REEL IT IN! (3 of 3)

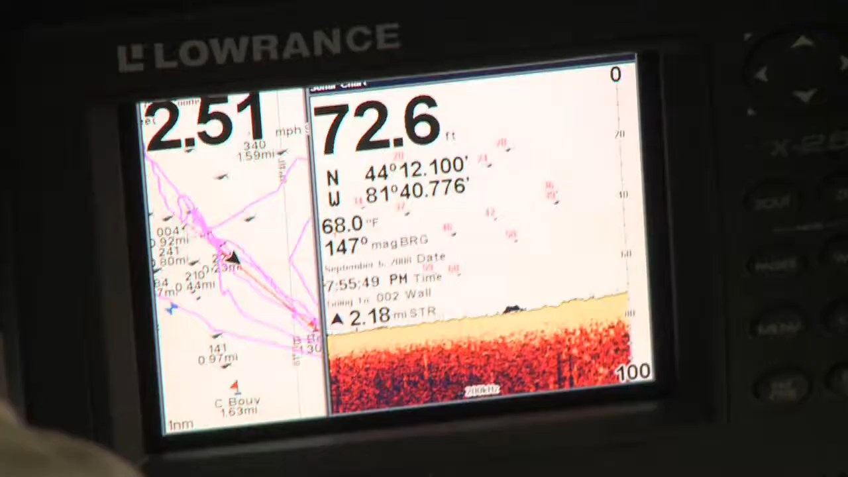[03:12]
On screen: depth 72.6 ft, water 68.0°F, speed 2.51 mph
You ever see, like, come and there's, like, 80 on there? Yeah, you see them balled up in schools. Oh, yeah? Yep. Wow. So, is it usually, like, really hit or miss? Like, you get none, or you get a lot?